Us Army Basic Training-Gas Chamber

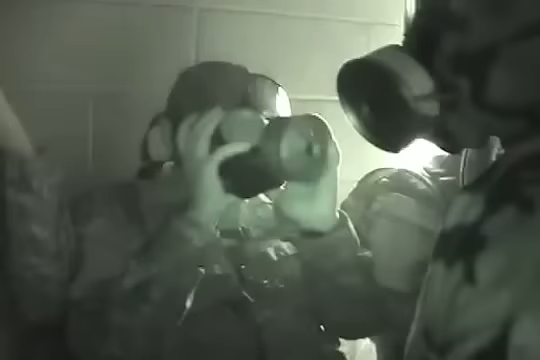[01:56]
And they had them take off their mask and they had to put their helmet back on.
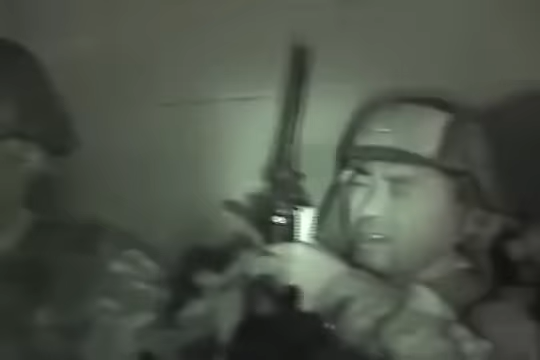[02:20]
To them, it seems and feels like they're choking to death,
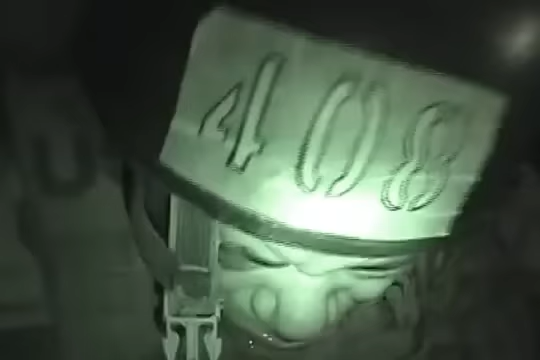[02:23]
but this chamber is actually filled with a mild gas called CS gas,